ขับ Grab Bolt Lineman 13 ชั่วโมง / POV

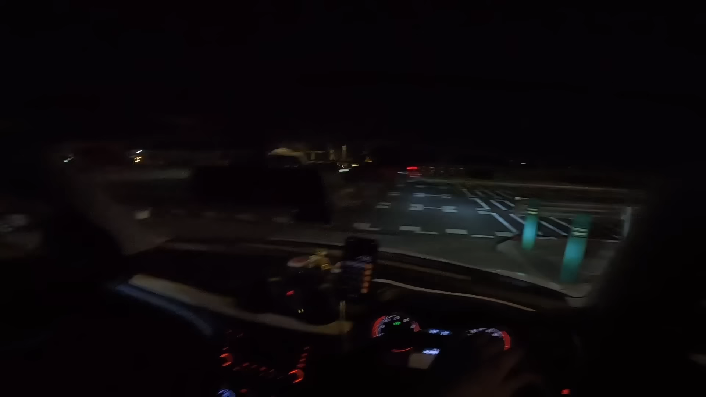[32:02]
8 กิโลเมตรก็เลยคิดเพิ่มไป 80 บาทนะคะราคาปกติที่กิโลเมตรและ 10 บาทเนอะ ได้งานถัดไปแล้วนะคะ 4.
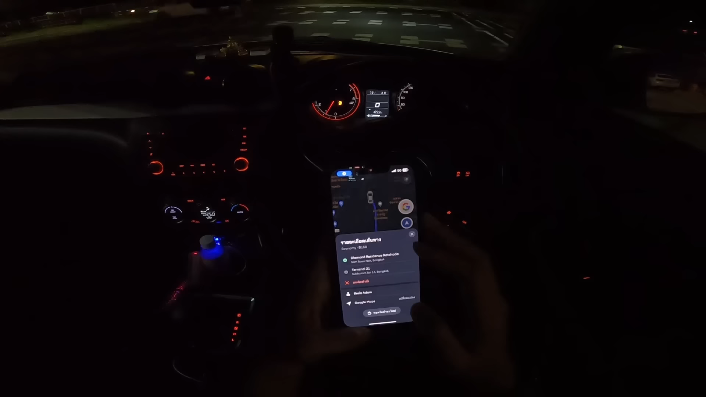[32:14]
2 กิโลเมตร 10 นาที่ไปรับถ่าไดมอนเดซิเด็นไปส่งที่เทอร์มินอล 21 นะคะ
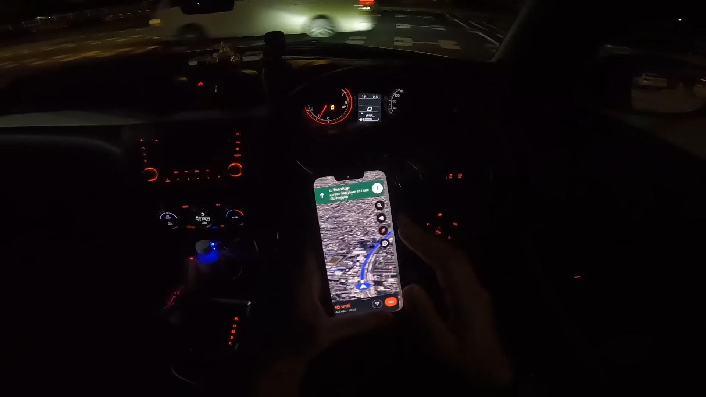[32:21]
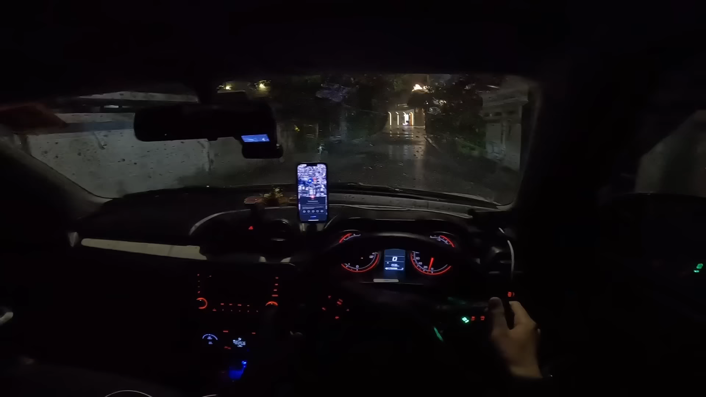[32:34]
ลูกค้าบอกว่าให้รอที่รอบบี้แป๊บนึงนะคะ เพราะเขาจะกลับขึ้นไปเอาร่มที่ห้องก่อนแป๊บนึง
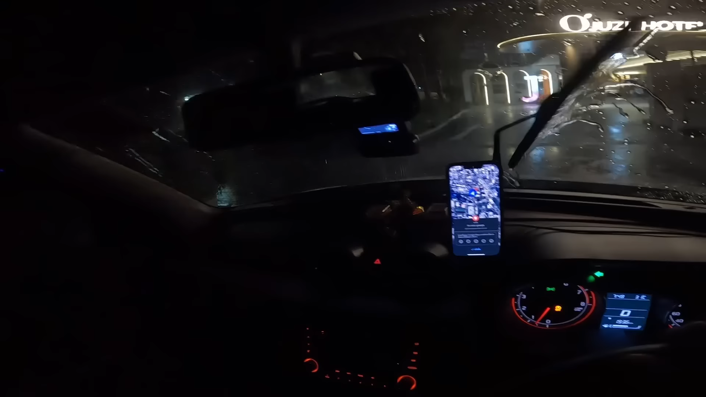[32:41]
ออลินช อ๋อ ดายมอนค่ะ
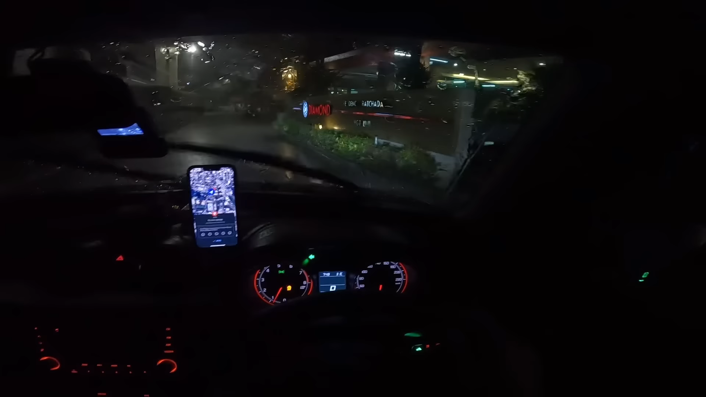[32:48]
โอ้โหโอ้
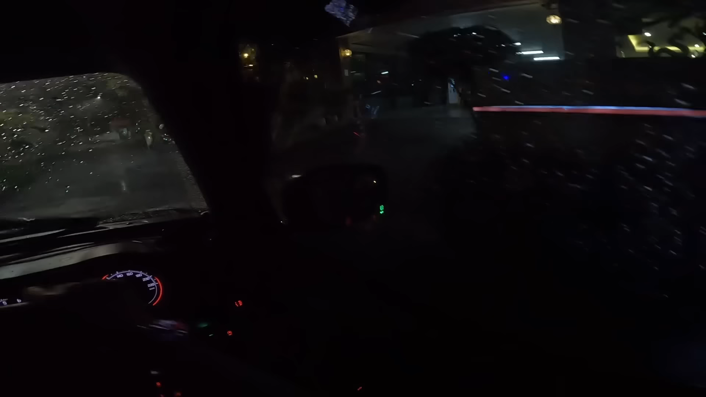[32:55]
ตกหนักมากนะคะข้างนอกลูกค้ามาแล้ว
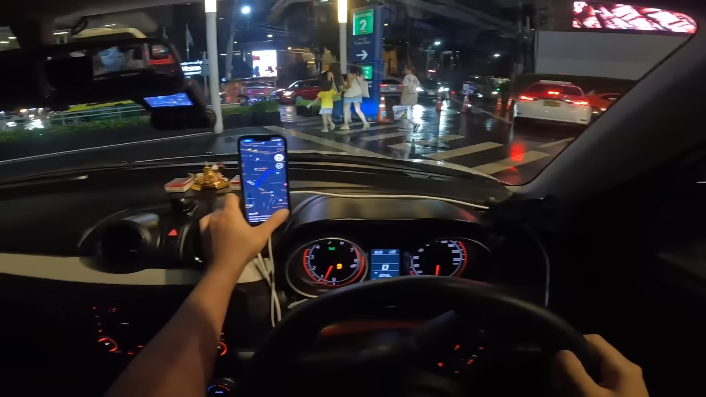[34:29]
ไปรับที่สุขุนวิทย์ 39 ไปแถวอิสระภาพนะคะโอ้โห ลูกค้ากวักมือเรียกเราอยู่นะคะ น่ารักมากค่ะ